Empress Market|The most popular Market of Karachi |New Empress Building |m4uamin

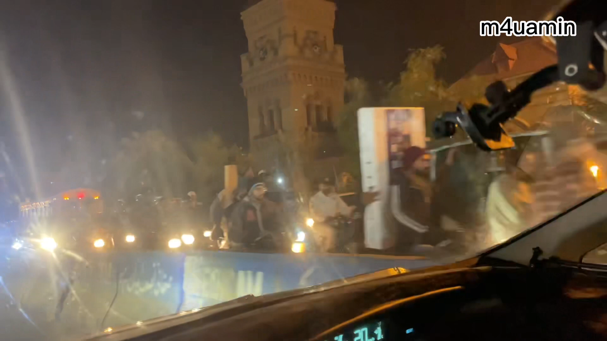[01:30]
کا ٹائم ہے تقریباً کارے کا پہت دیکھ رہے ہیں اس وقت رات کے رس کے کریں گے
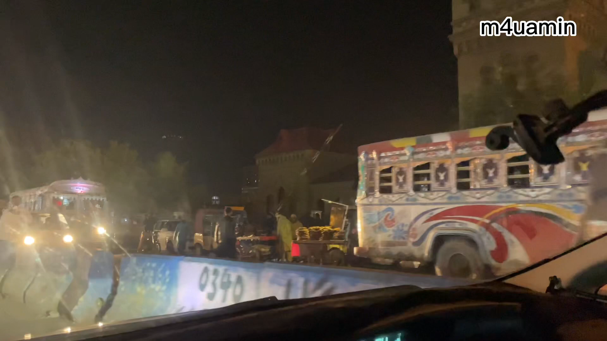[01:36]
پارکنگ کی بھی جگہ نہیں ہے پوچس کرتے ہیں اندر ہی کہیں پارکنگ ملیا ہے
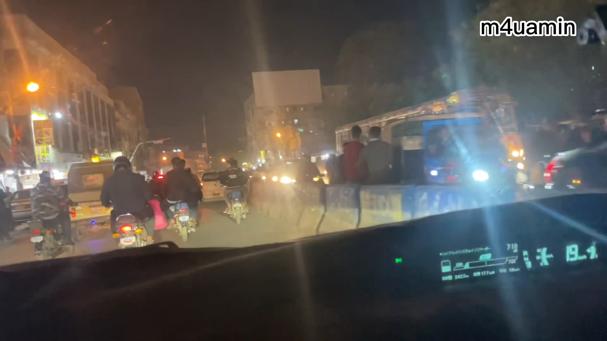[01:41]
تو اندر سے بھی تری بہتے چاہتے ہیں
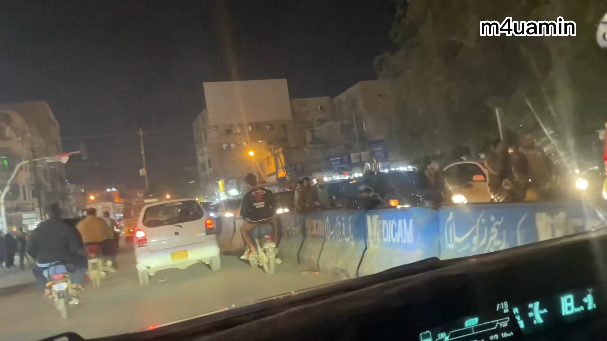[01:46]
اس وقت ہم پچھلے گیٹ پر موجود ہیں یہ